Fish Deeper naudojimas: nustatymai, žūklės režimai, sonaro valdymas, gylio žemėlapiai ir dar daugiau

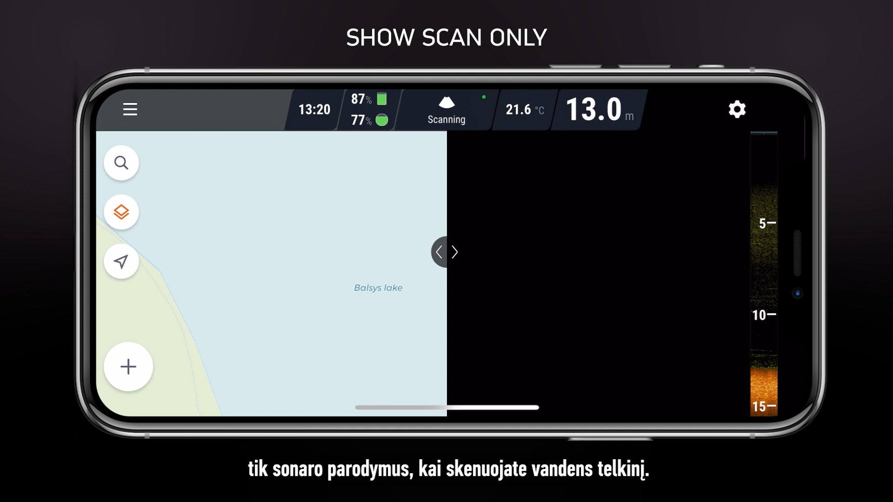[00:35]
On screen: depth 13.0 m, water 21.6°C
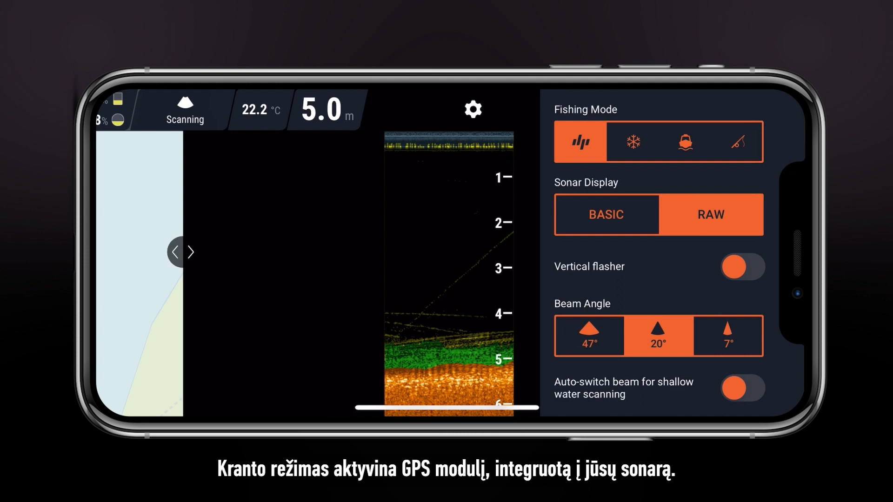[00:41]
On screen: depth 5.0 m, water 22.2°C
Onshore mode will turn on the GPS inside your sonar.
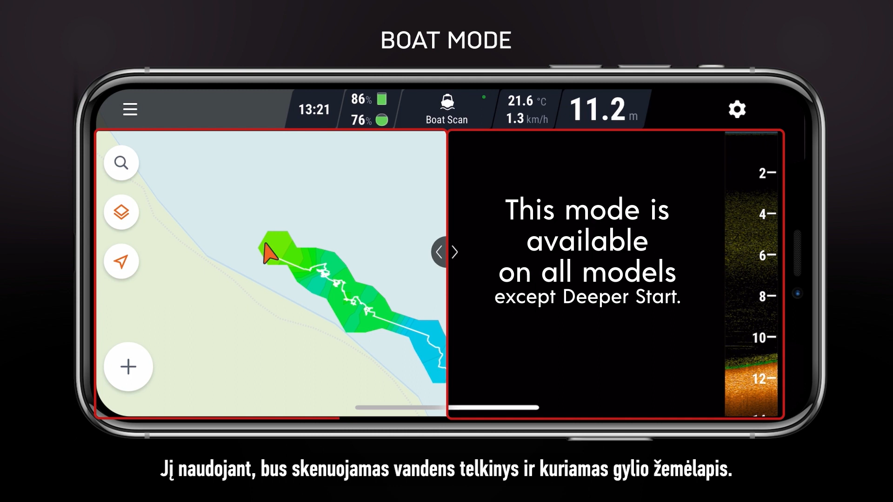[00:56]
On screen: depth 11.2 m, water 21.6°C, speed 1.3 km/h
Ice fishing mode will provide additional options.
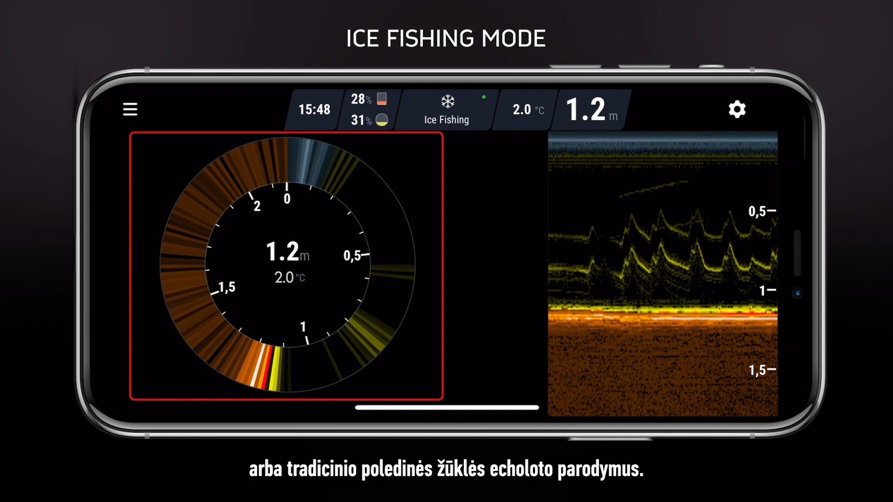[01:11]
On screen: depth 1.2 m, water 2.0°C
Sonar display changes the way sonar readings are shown. RAW shows every single sound reflection.
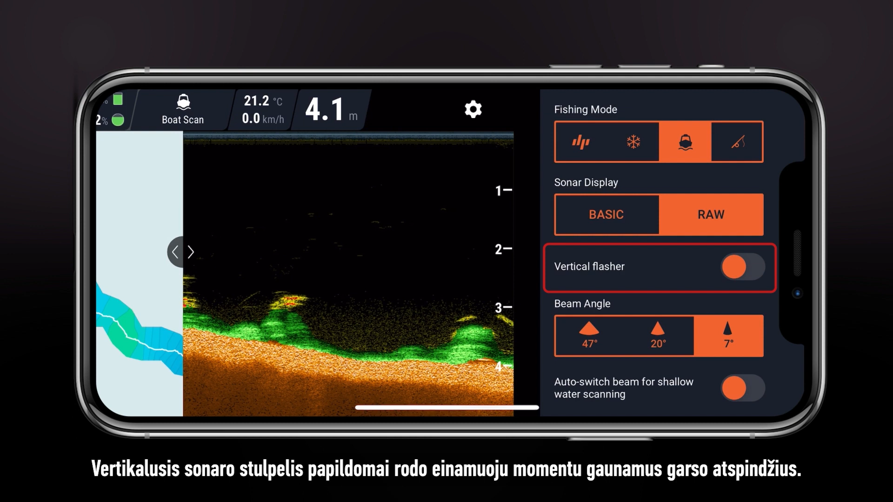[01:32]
On screen: depth 4.1 m, water 21.2°C, speed 0.0 km/h
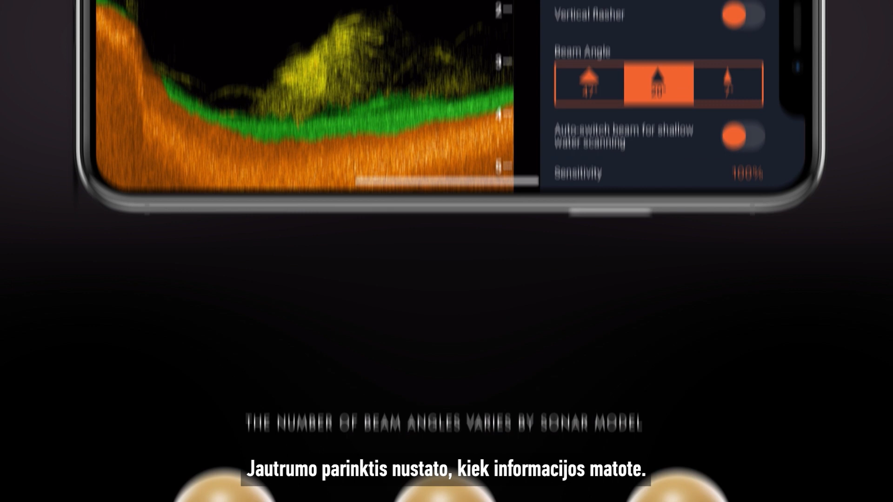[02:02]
Sensitivity controls how much information you see.
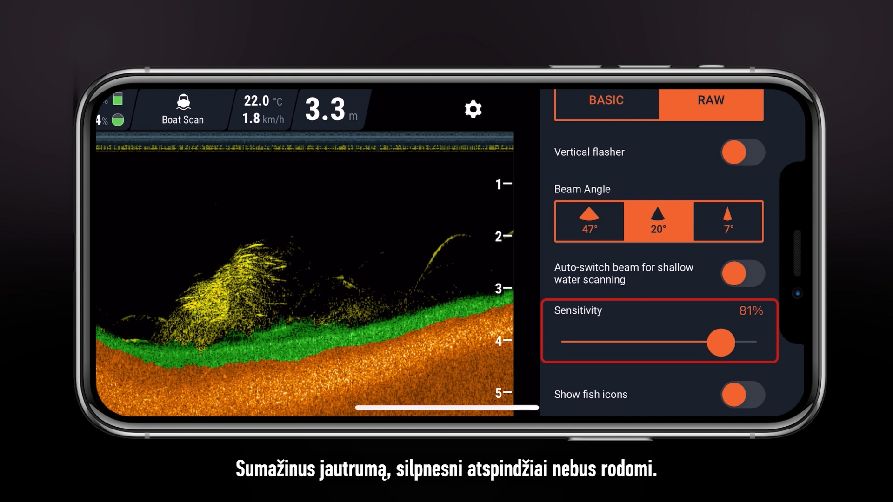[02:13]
On screen: depth 3.3 m, water 22.0°C, speed 1.8 km/h
There is no perfect setting, so adjust it accordingly.
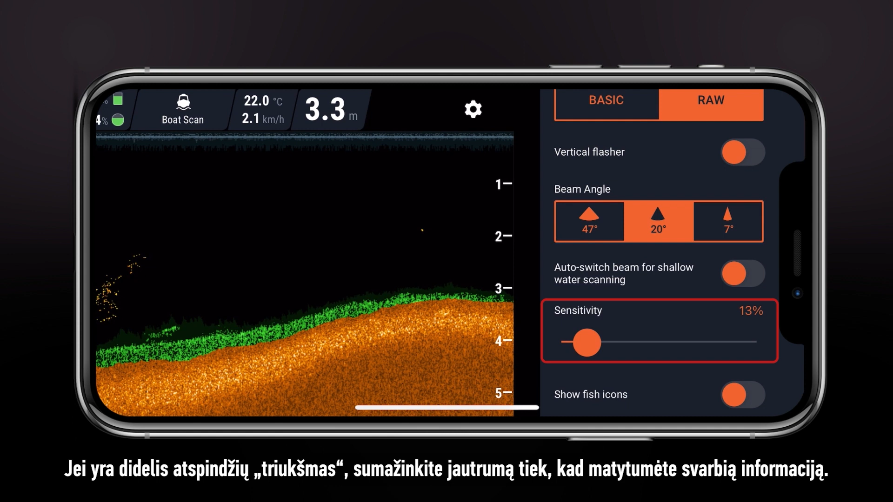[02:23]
On screen: depth 3.3 m, water 22.0°C, speed 2.1 km/h
Fish icons enable an algorithm that
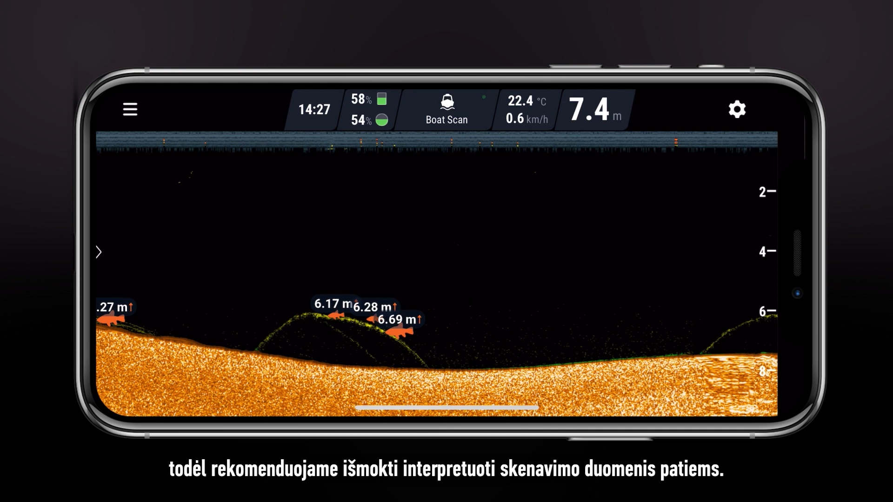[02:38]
On screen: depth 7.4 m, water 22.4°C, speed 0.6 km/h
Color palette changes the colors in which readings are displayed.